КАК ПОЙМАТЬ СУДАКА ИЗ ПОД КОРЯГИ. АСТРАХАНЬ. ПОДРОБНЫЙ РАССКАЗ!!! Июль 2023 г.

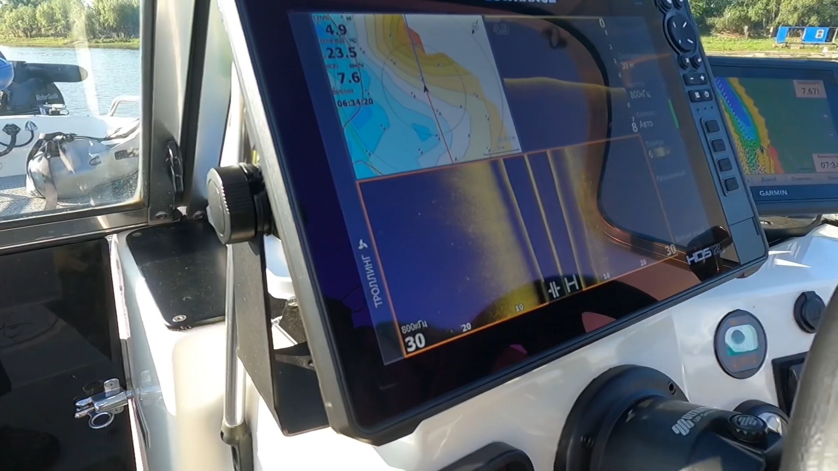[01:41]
на том холосте значит у нас просто потом тоже
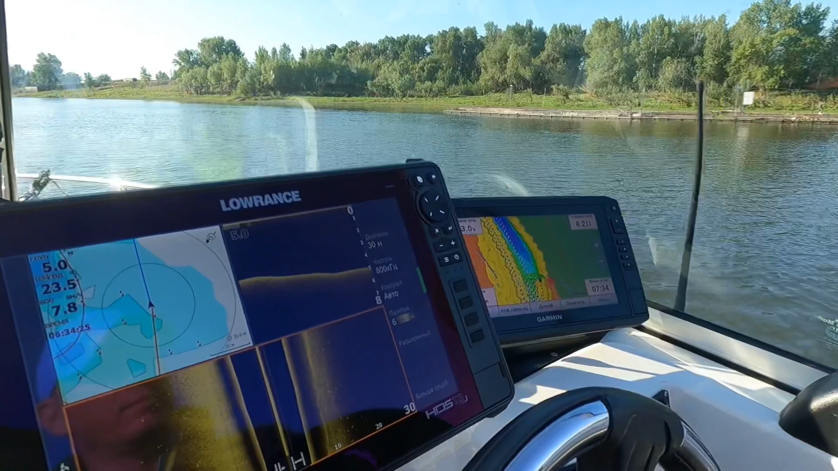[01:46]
переключим как губин от сообщества garmin
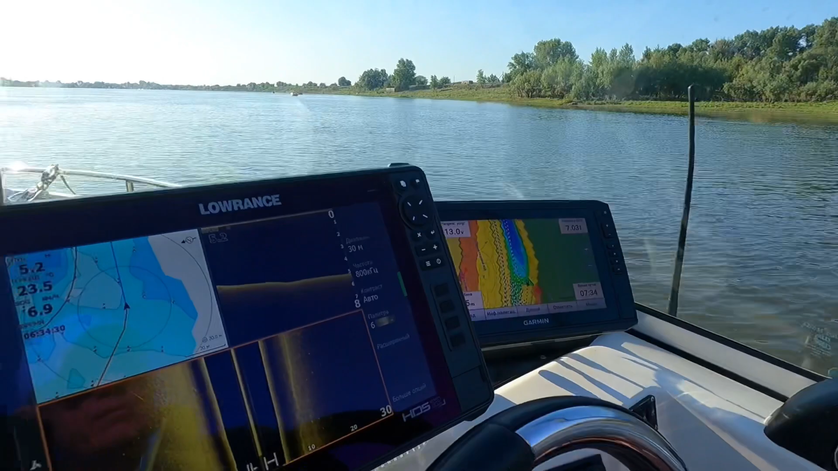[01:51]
кто пользуется тот поймет что да а здесь у нас
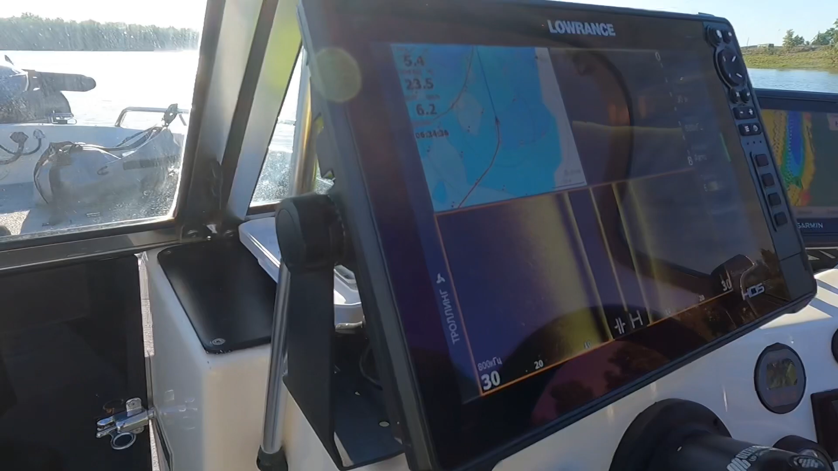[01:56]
непосредственно структурник
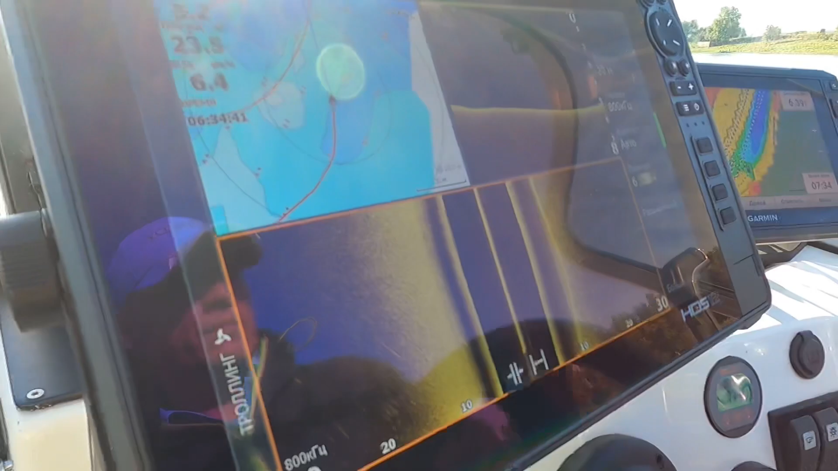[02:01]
именно по дну скана структура мы поэтому структурник ищем
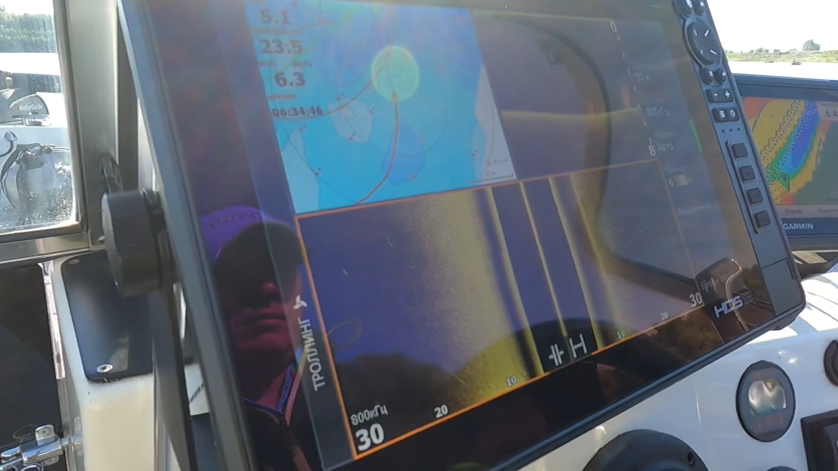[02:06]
корягу она будет ярко выраженную будет вид как торг
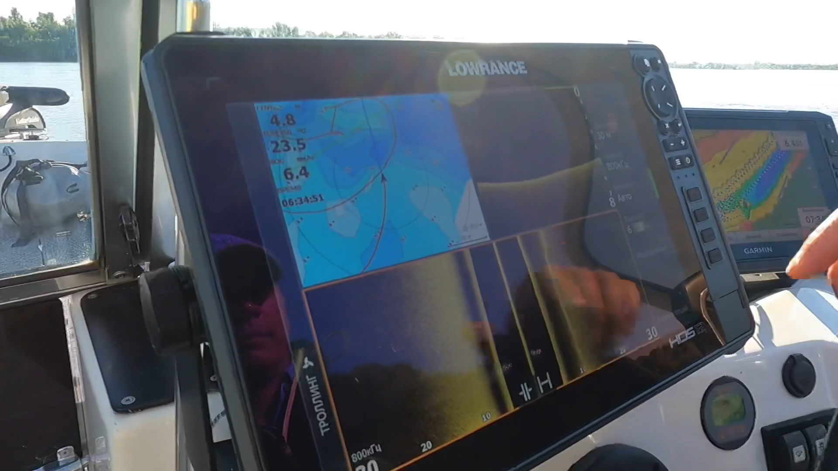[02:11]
вот есть у нас отмечены уже коллеги вот то есть наши
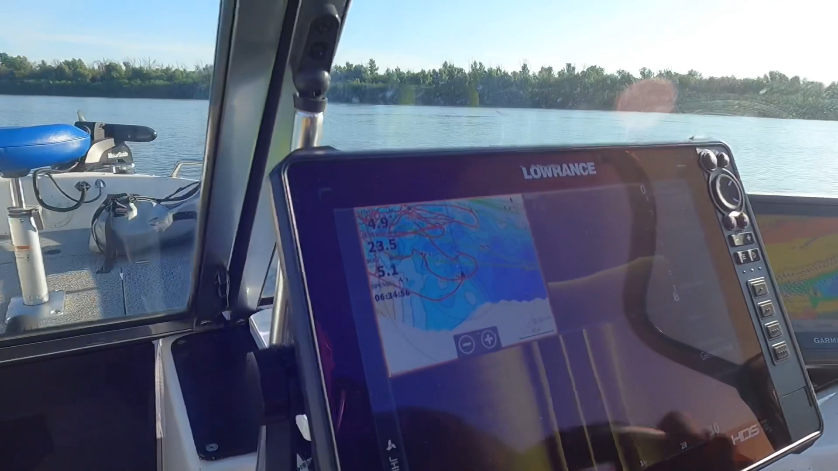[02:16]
пути как мы делали постановку то есть мы можем встать принципе на
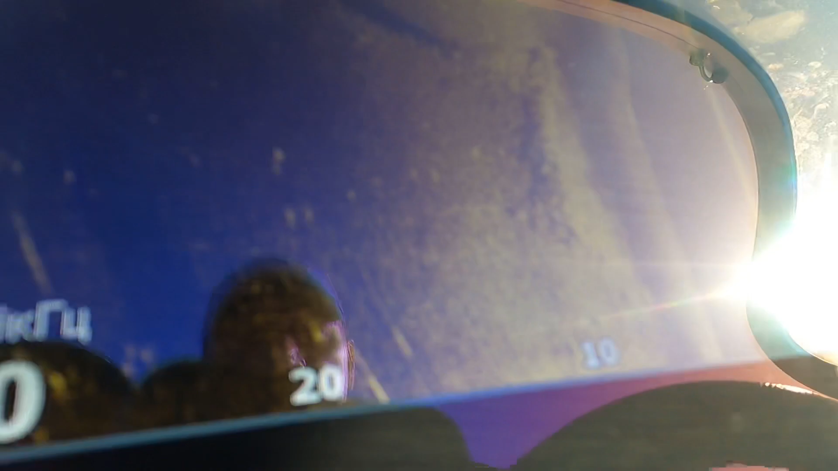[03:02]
типа бреночка такого да но вокруг нее немного рыбы вчера было больше вот мы и вот тут отмечено на карте а вот как раз вот этот маленькая
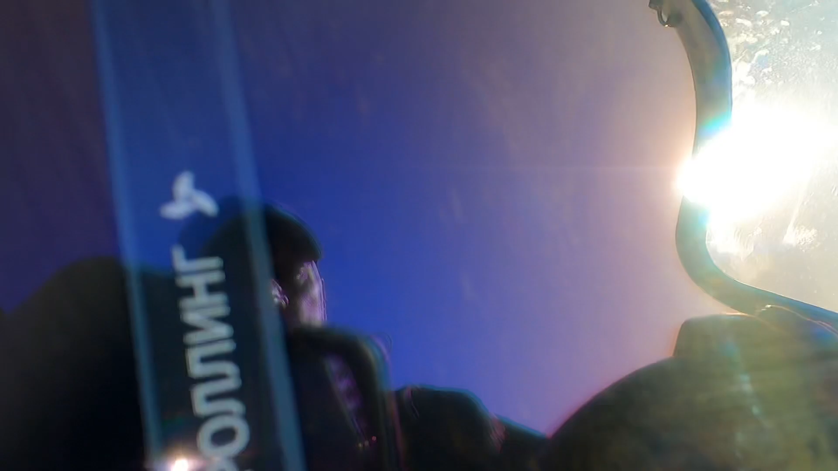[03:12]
коряжка то маленьким символом побольше коряга большой символ вот а тут уже вот свет
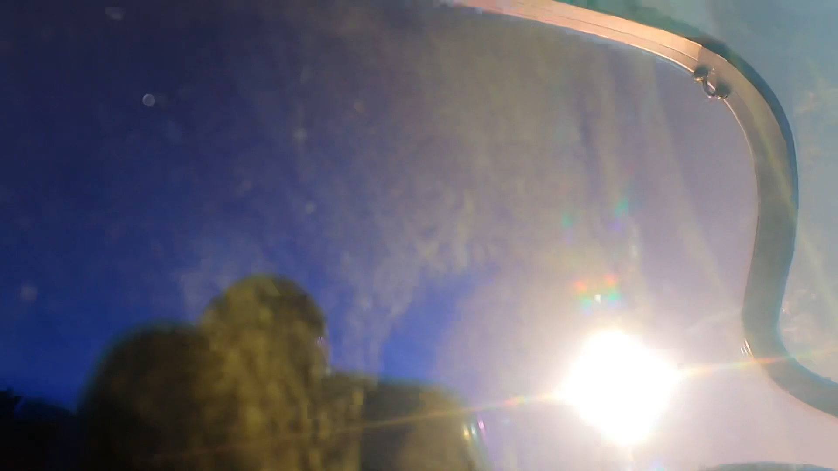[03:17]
вот она и прям очень хорошо видно отсвечивает солнце
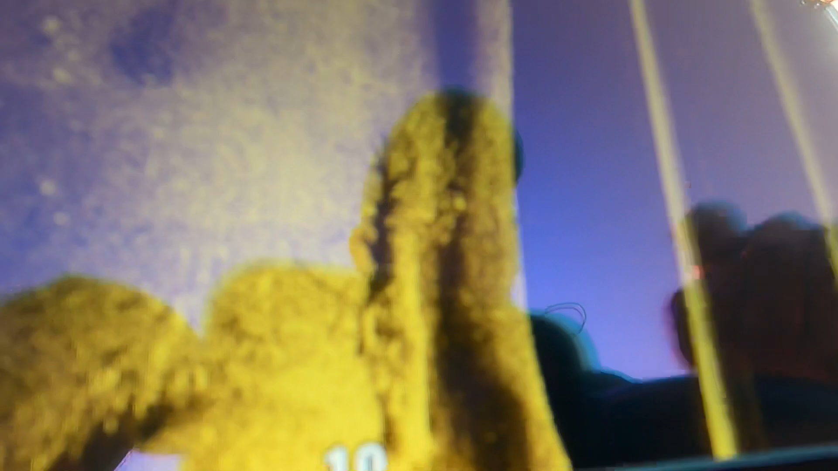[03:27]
вот коряга ну посмотрю да и вот даунска вот видно
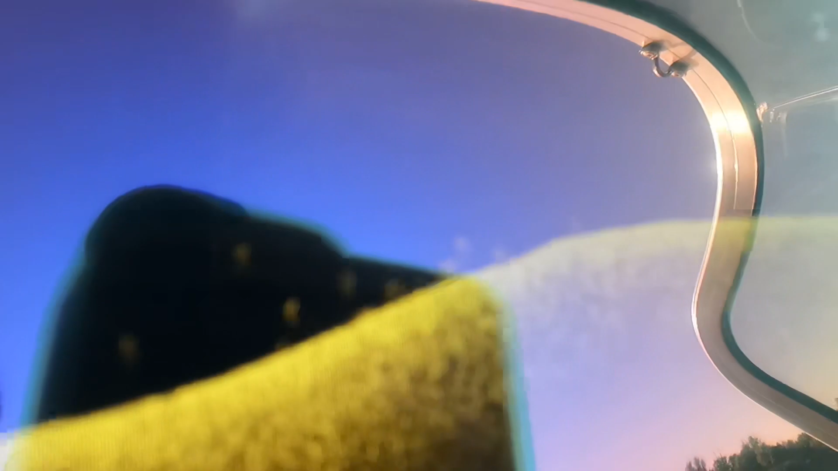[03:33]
рыба стоит это однозначно судаки и нам нужно взять
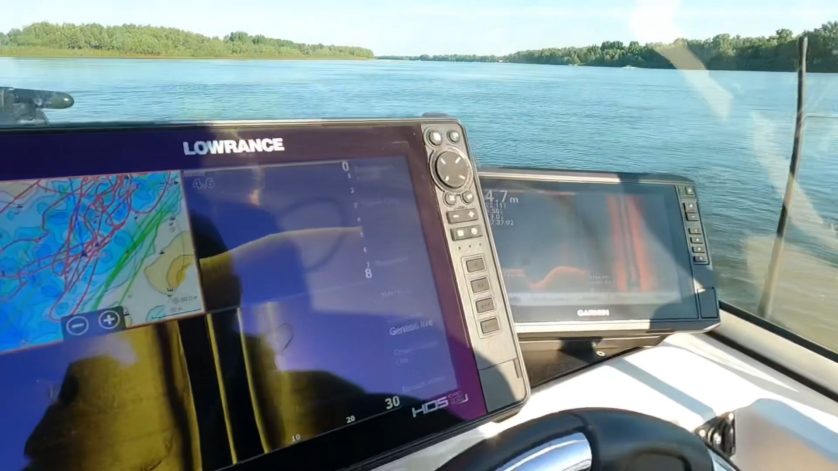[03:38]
на том охоте тоже то есть можно но это для просто для для сверки